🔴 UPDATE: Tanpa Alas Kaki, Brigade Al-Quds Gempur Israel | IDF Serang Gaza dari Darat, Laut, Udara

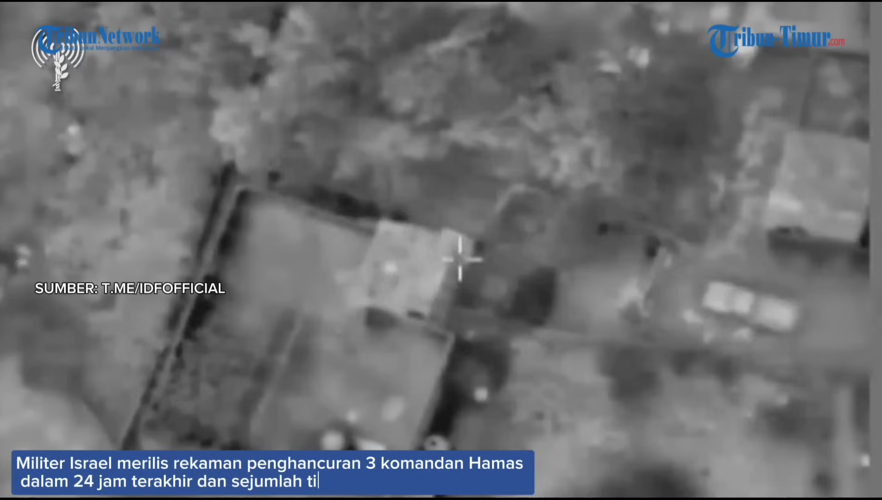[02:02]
Operasi darat di jalur Gaza terus berlanjut,
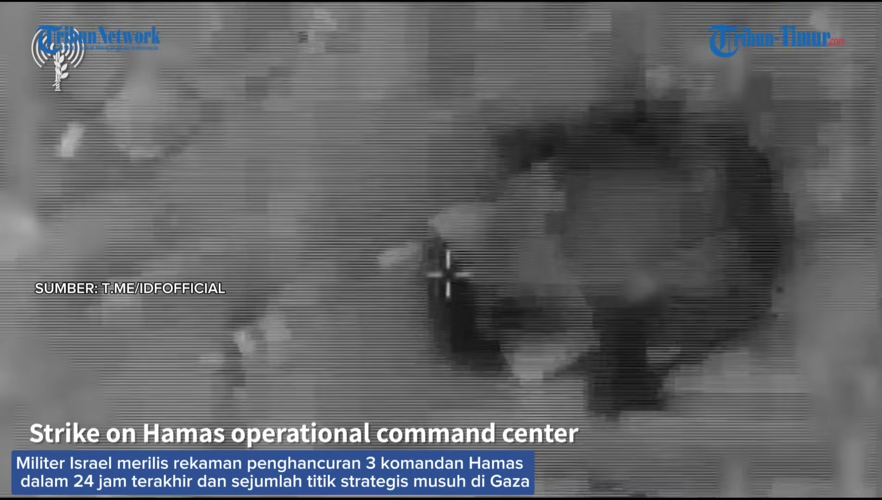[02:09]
IDF dan ISA mengklaim menetralkan tiga komandan kompi tambahan organisasi Hamas. Pasukan IDF terus berlanjut.
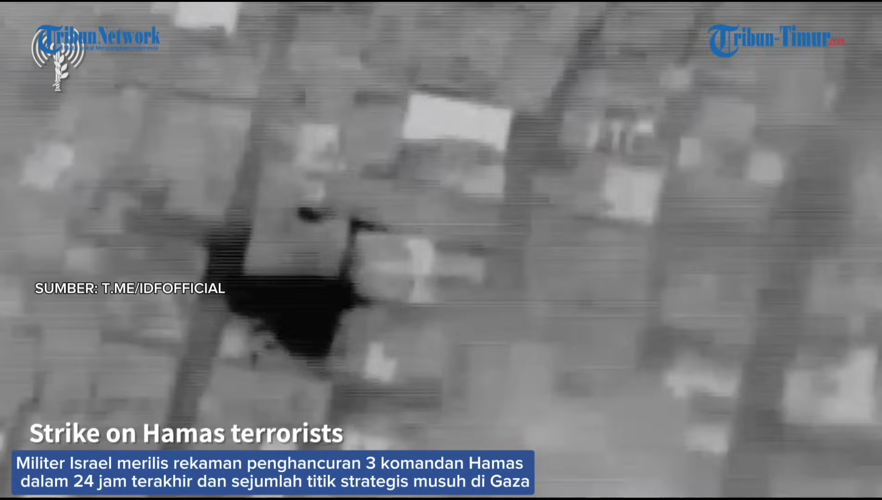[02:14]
Pasukan IDF terus beroperasi di jalur Gaza, mengarahkan pesawat untuk menyerang teroris, infrastruktur teroris, dan menemukan lokasi senjata dan peralatan militer.